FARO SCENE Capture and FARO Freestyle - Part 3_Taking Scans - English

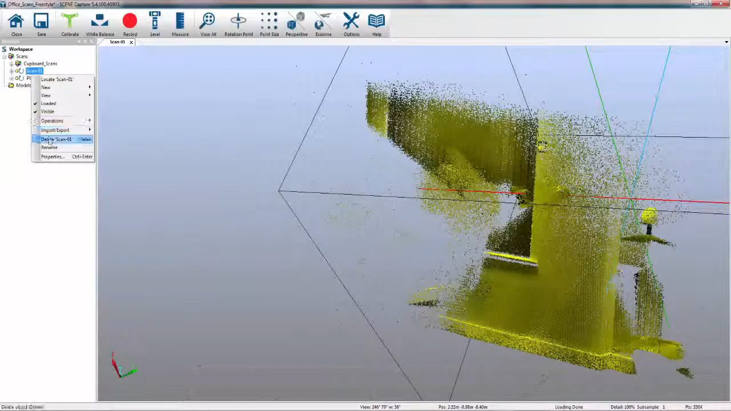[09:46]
this one to be plane one and again I'm going to create a new cluster now when I import this data into scene process it will automatically bring in these clusters so straight
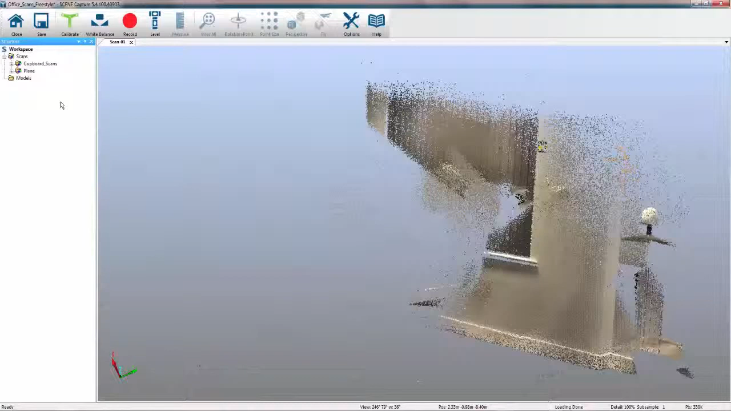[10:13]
away I'm starting to build some structure if we go back into cupboard and a couple of things we can start to do in here
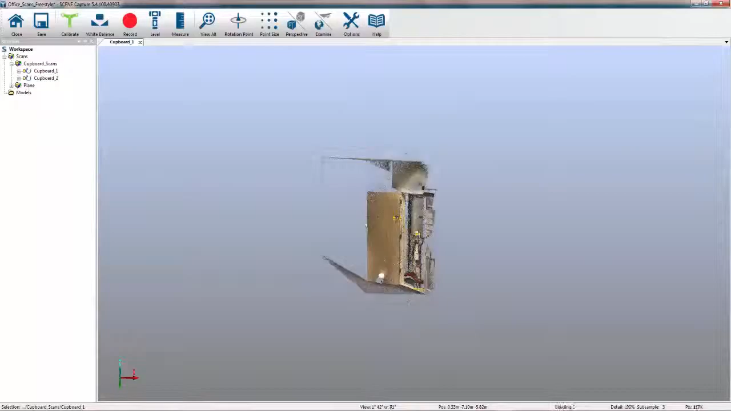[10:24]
we can start to take dimensions so we have a dimension tool whereby if we click on a surface and click on the floor again similar to pharaoh scene it will start to give us the distance between the two so
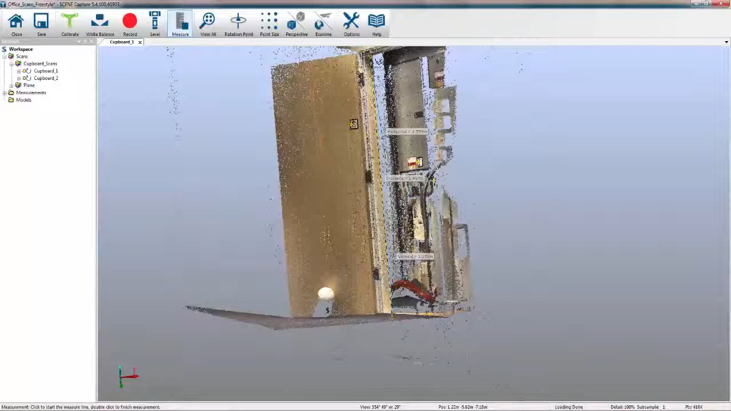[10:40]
we've got 1.9 meters we can also start to play around with things like the point spacing so just by clicking on the point size it will change the view we
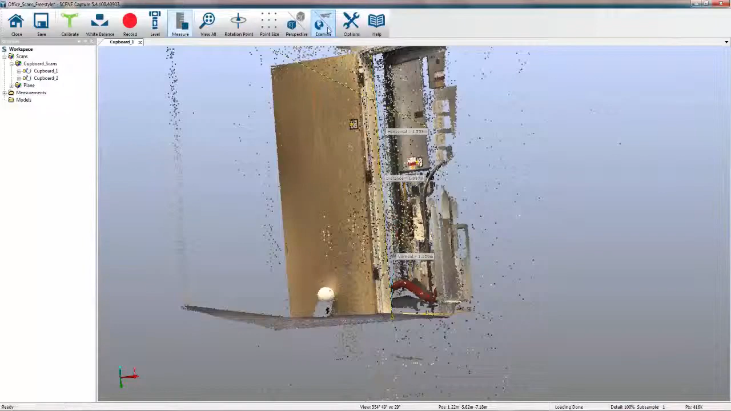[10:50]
can flip between fly mode and examine mode and we can also toggle between orthographic and perspective that about covers the use of pharaoh scene capture the most important thing I need to remember to do now is to click save in the next movie we'll look at bringing this data into pharaoh scene process and linking the scans together both in their own individual clusters and then in a further movie we'll look at bringing that data into pharaoh
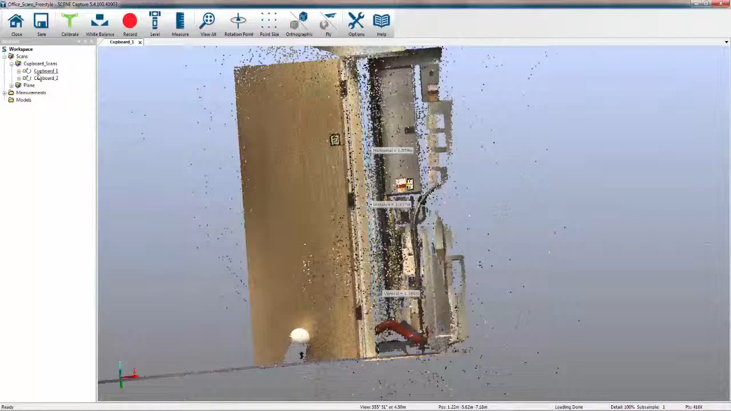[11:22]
scene and linking it directly with pharaoh focus scans thank you for watching I hope it's been of use and please feel free to look out for forthcoming movies